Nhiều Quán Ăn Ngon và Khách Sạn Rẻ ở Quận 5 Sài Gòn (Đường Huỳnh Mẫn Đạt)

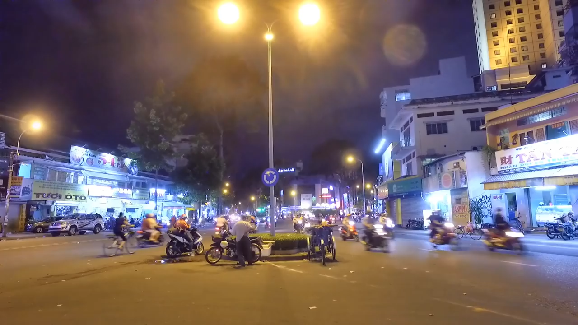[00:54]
Xin chào tất cả cô chú anh chị và các bạn. Hiện tại chúng ta đang có mặt ở đây là Bùng Binh Nguyễn Hoàng, Sư Vạn Hạnh, Thành Thái năm xưa. Và ngày hôm nay đó là Trần Phú, An Dương Vương, rồi Sư Vạn Hạnh và Thành Thái. Mới An Dương Vương, Thành Thái là An Dương Vương đó ha.
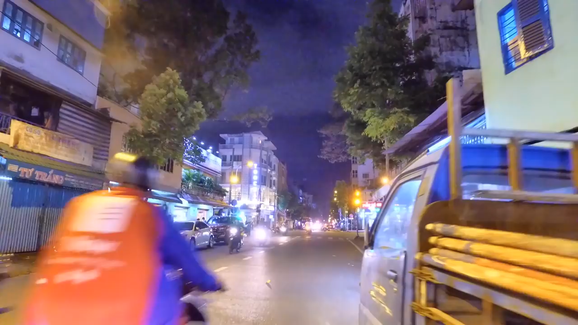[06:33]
Và giá cả thì cũng tùy tùy theo món ăn. Đó, quán cơm tấm An Dương Vương nè, rất là lớn ở cung đường Quỳnh Mẫn Đạt và An Dương Vương này. Và buổi sáng bên đường cũng có một cái quán cơm tấm mà cũng có review rất là nhiều lần nè.
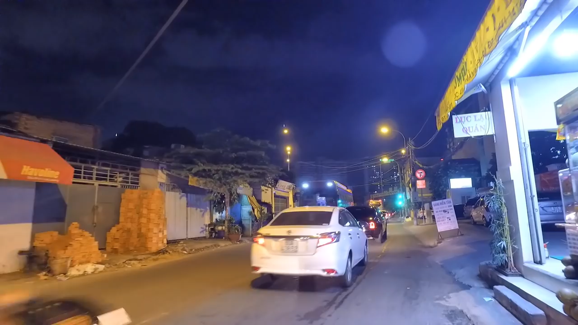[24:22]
Ta thấy có ngôi trường, đó là trường Huỳnh Mẫn Đạt.